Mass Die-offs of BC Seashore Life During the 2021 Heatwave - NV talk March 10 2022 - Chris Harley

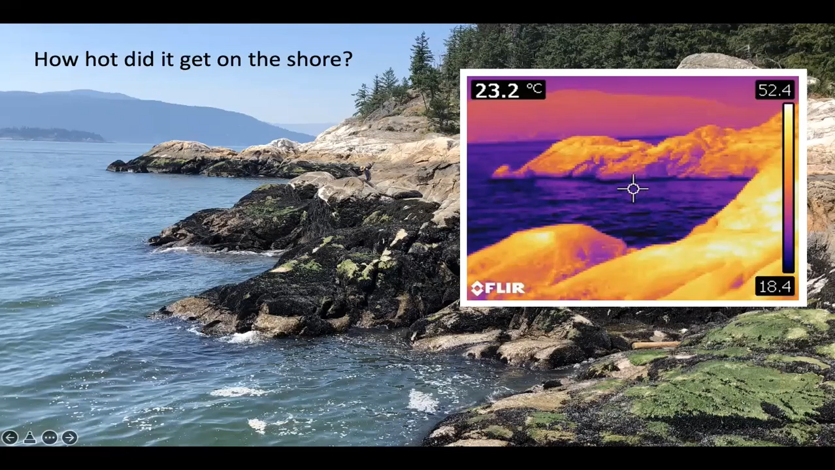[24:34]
On screen: spot 23.2°C
What you should pay attention to is the scale bar, though, which goes from 18 to over 50. So, some of the rocks which are out over here are really screaming hot. And there were areas in the muscle bed where we recorded temperatures as high as 56.7, which coincidentally was the hottest temperature ever recorded in Death Valley. So, really, really hot.
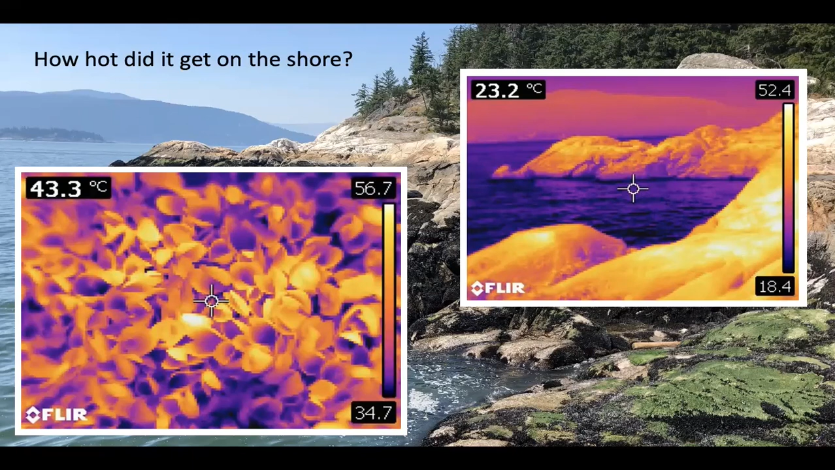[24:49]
Okay, so what were the consequences of getting up to such extreme temperatures?
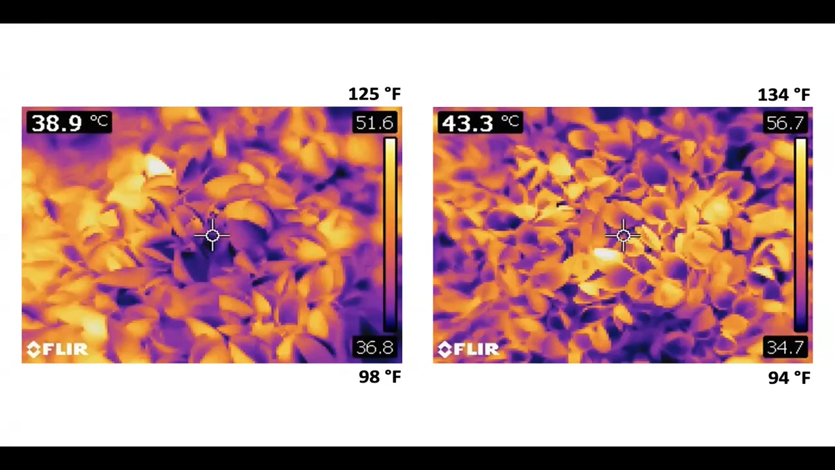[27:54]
And if you look closely, you can actually see that these mussel shells are already open when they're at temperatures up into the 40s or above. Okay, so I can show you pictures. The one on the left is from Kitsilano looking towards downtown.